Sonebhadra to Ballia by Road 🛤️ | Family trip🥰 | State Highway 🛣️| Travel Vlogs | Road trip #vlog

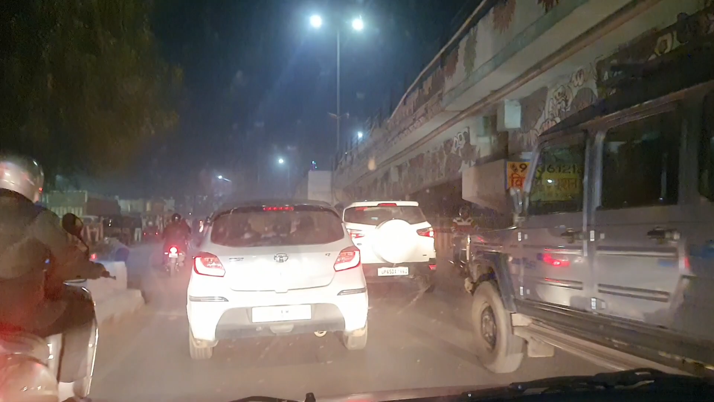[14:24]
ये बनारस अनहरा पुल के नीचे हम लोग हैं, नदेसर।